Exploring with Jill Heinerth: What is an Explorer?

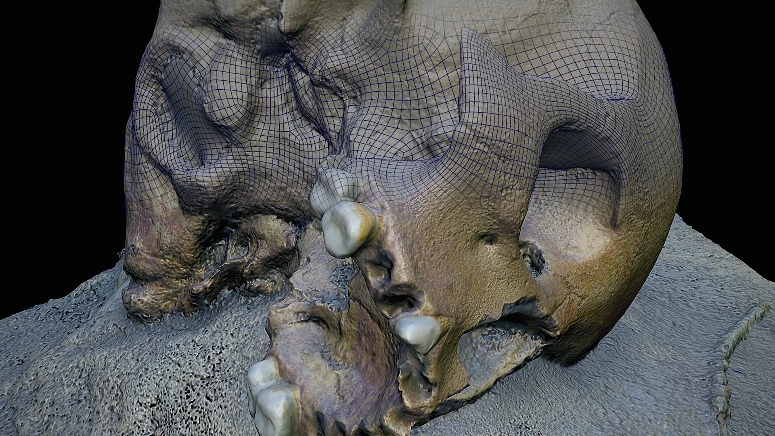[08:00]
and the remains left behind by ancient civilizations that looked at these caves as portals to another world.